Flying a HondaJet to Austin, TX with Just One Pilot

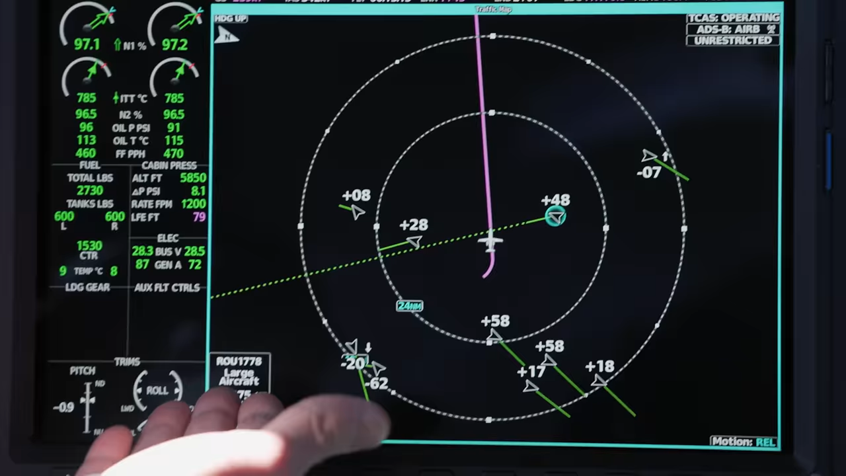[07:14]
So the Canadians are coming. And you can see now they're about 12 miles away.
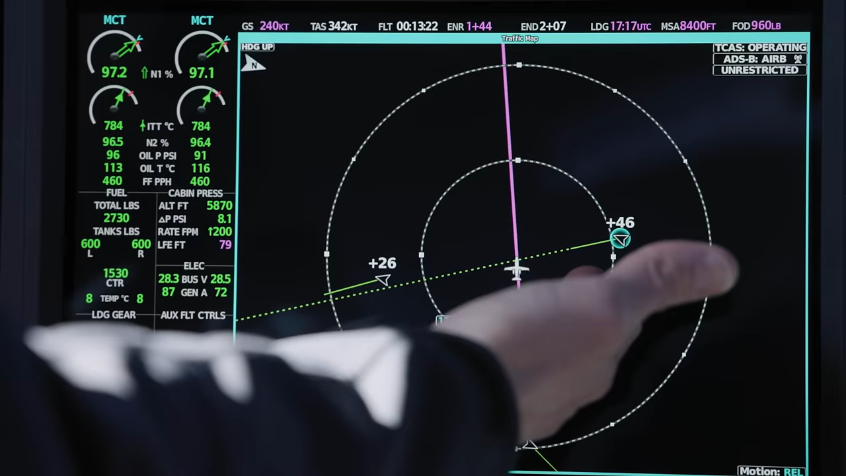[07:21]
They're currently 4,700 feet above us. Now 4,600 feet above us, because we're climbing. And we're going to look over here towards our right.